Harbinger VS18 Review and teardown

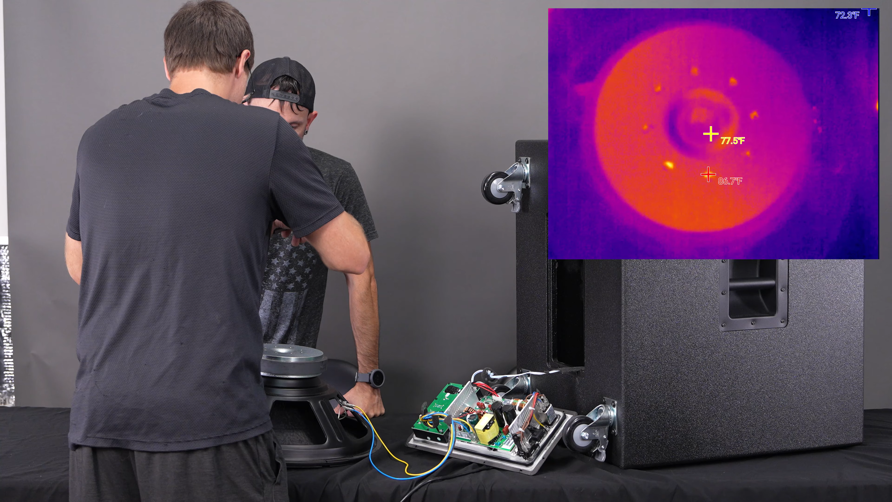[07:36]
On screen: spot 77.5°F
Let's see if you can look inside there. But that's cool. You can actually see the voice coil. Now we're going to look below.
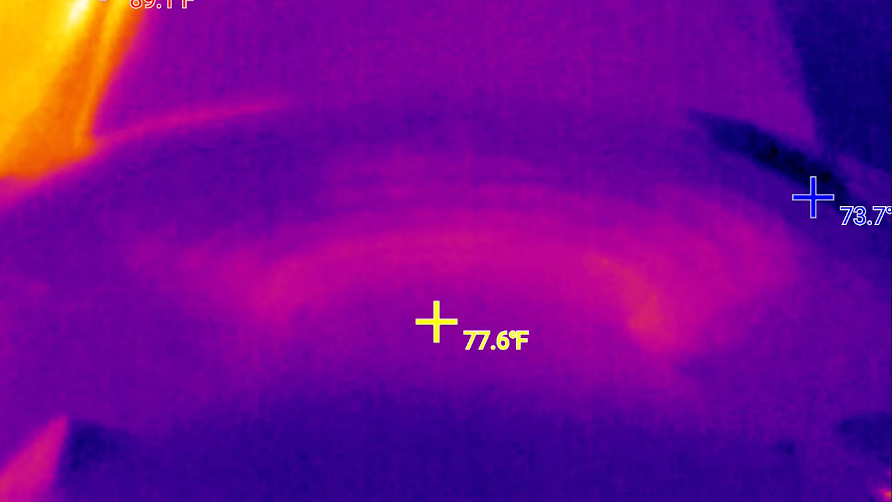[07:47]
On screen: spot 77.6°F
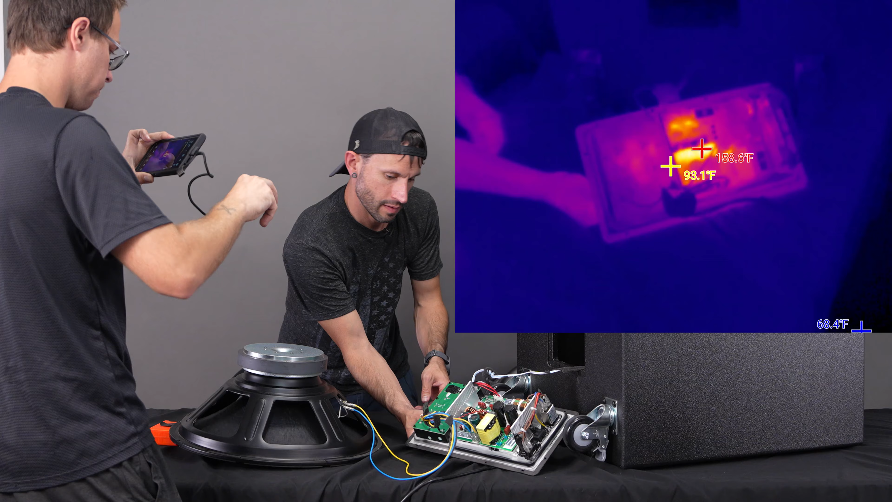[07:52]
So it's definitely getting warm.
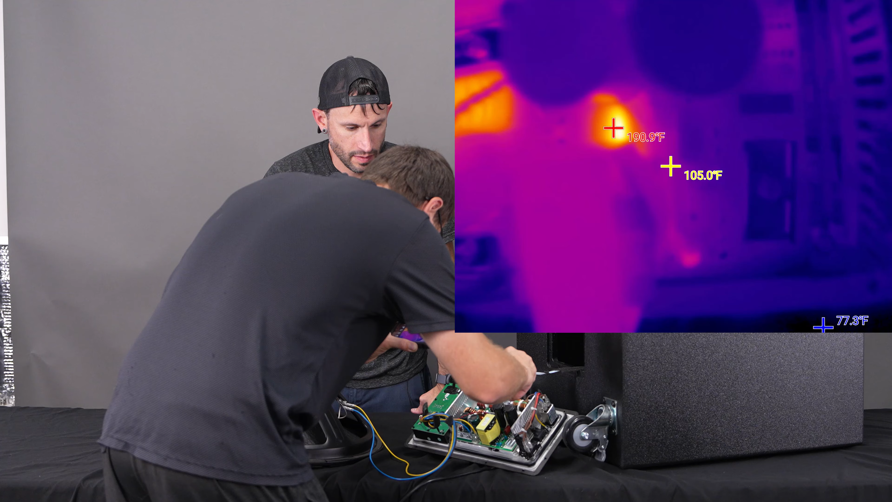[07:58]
On screen: spot 105.0°F
Looks like the trace there behind it is getting really warm.
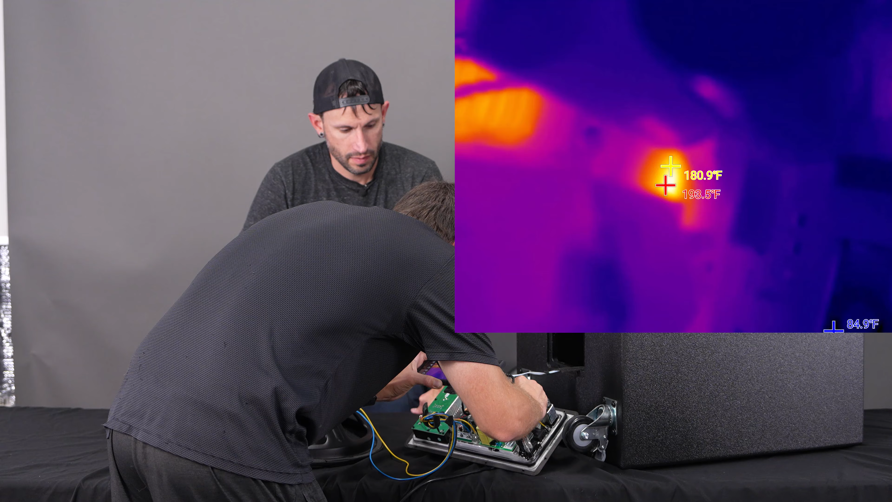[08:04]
Maybe that would be something that would fail and burn out at some point. You can see the MOSFETs here are getting pretty warm.
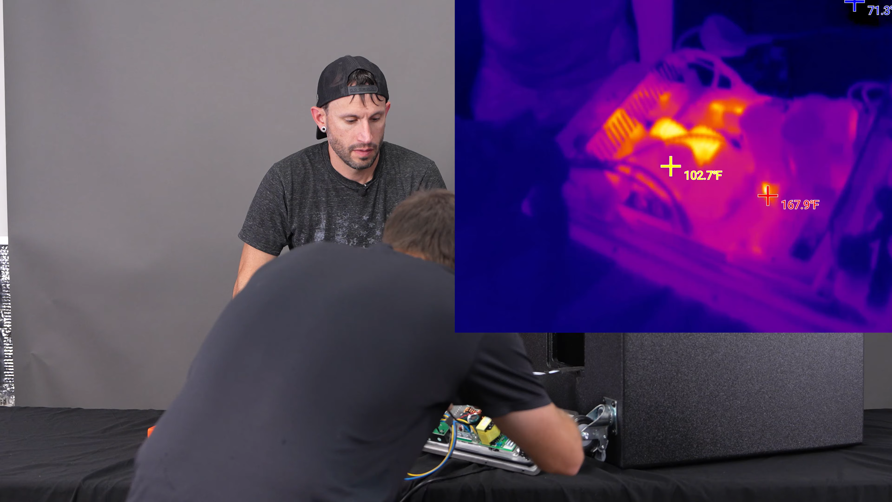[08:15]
On screen: spot 102.7°F, max 167.9°F
So the heat sink is working a bit here, but that's coming from these coils. You want to flip it around, Sean, and we can look at the other side? Oh, all right. The whole thing is getting pretty warm.
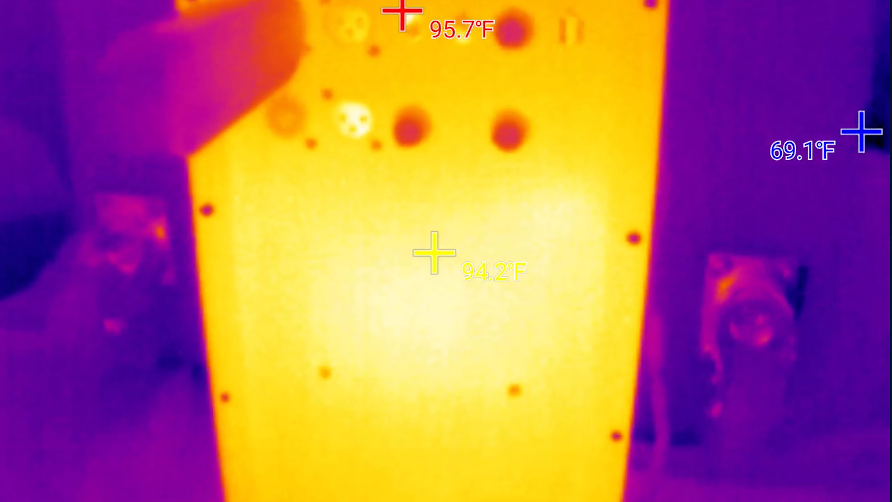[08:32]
On screen: spot 94.2°F, max 95.7°F
It only feels slightly warm. Yeah, it says it's 95. But, I mean, that's definitely working as a heat sink.